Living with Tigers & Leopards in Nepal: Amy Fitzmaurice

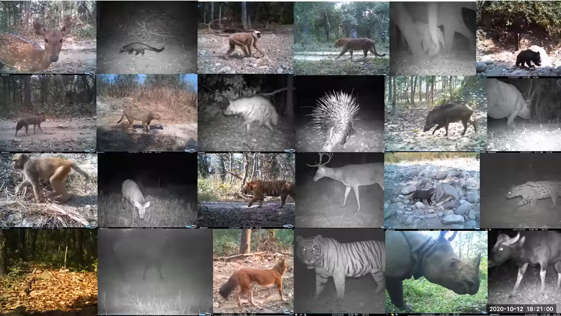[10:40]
to a post or a tree and they record wildlife and anything that passes in front of them. Um, and it's based on movement and heat. Um, so we use cameras, uh, that are, um, uh, a red flash at night, uh, which, um, a lot of animals can't see. Some mammals can, uh, so humans can see the red light, but there's no flash. Um, that's why the photos are black and white at night. Cause there is no flashes. It's to reduce the impact of the camera being there, uh, for the wildlife.